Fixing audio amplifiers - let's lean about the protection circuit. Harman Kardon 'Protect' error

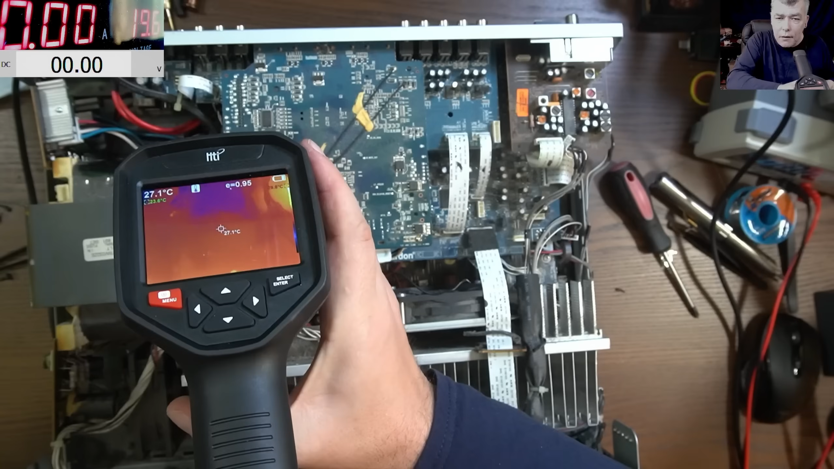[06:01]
On screen: spot 27.1°C
so there we have the transistors okay which are in the are on the heatsink really can't see them but you will see when you'll see a faulty one here so this channel is fine but this channel look at the transistor you can see it look at the those resistors from the from the board but you can see the transistor even if it's on the heatsink you can clearly see him yeah the amplifier itself if it's off the heat it will spread so power on
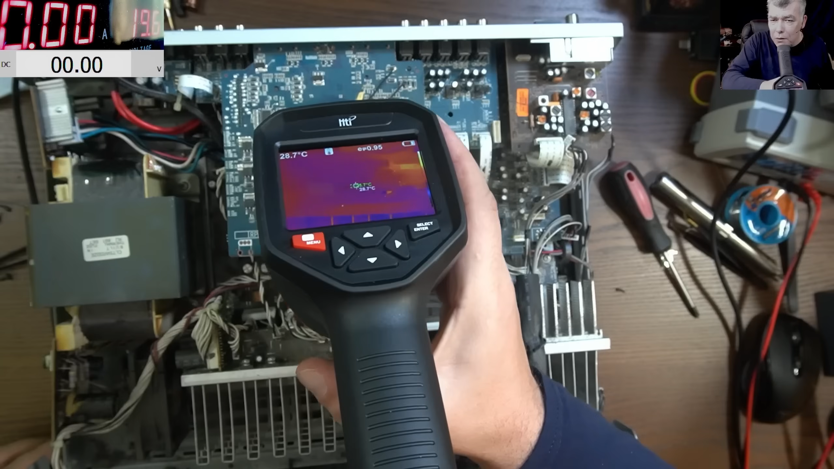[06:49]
On screen: spot 28.7°C
the transistor are normal to be like this to be cold i mean it's no audio input so there is no reason for a transistor to be look it's getting hot you can see it i can't say you know what that one is faulty but can be that one good and the other one shorted or this one can be actually shorted so it's off power on on and you can clearly
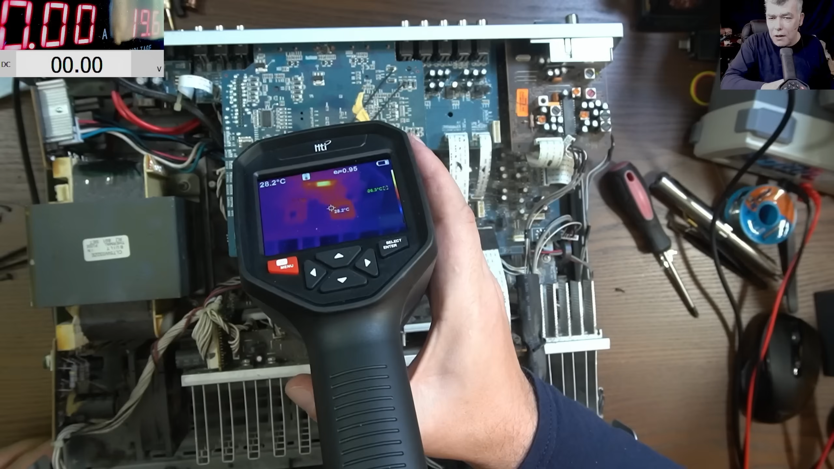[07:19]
On screen: spot 28.2°C
see him it's getting hot i mean even the resistors on the board